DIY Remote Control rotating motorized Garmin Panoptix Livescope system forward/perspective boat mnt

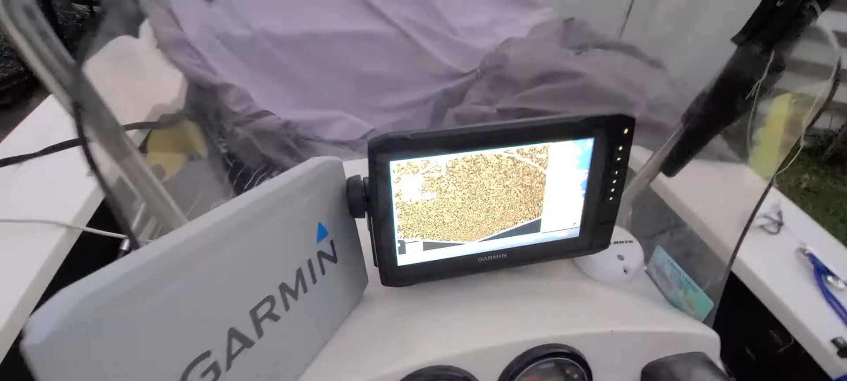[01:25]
Of course there's my life scope With my Garmin 94 Echo map plus